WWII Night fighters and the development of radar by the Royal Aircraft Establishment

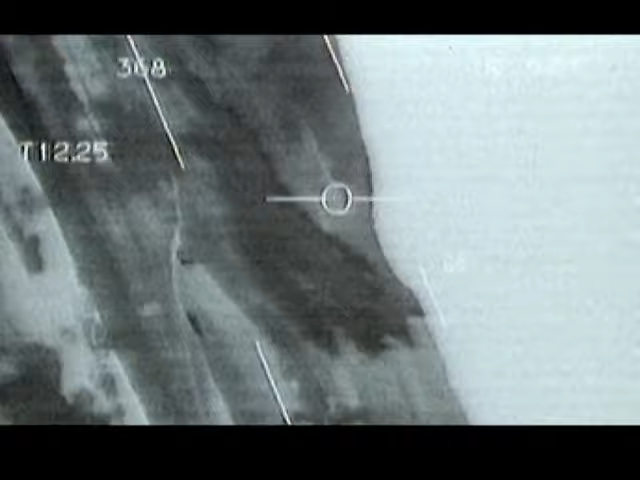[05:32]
They can see perfectly well in the dark and know exactly the status of their aircraft from the information displayed in the visor of their helmet.